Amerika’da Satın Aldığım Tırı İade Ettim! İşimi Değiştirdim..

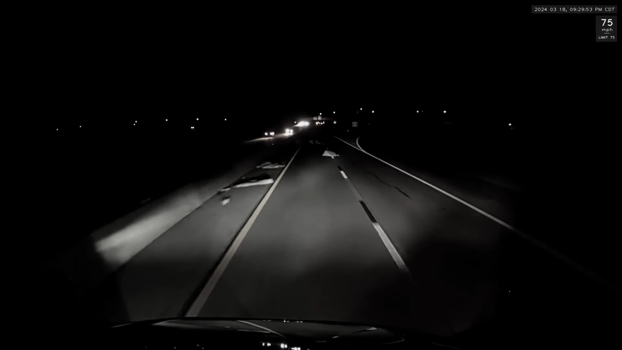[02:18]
Üzerinden bir geçtim, kıvılcım atmaya başladı yerden. Böyle demir bir yere sıkıştı, tırın altına falan.